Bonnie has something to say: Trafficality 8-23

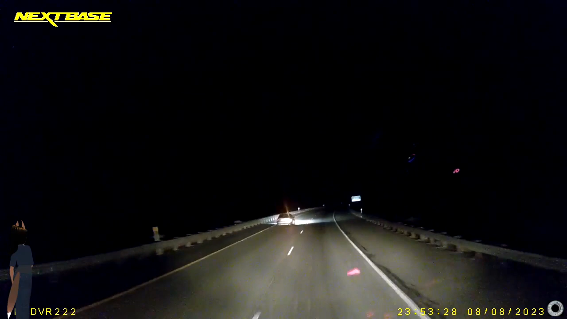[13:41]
Always on headlights. Strike again. And another one of my pet thieves. Gaple. One. Speed up, slow down. Speed up, slow down. It's like... I don't know. Are they screwing with us? There is a great Kalinka clip I could put in here. What the fuck is your problem? Give credit where credit is due.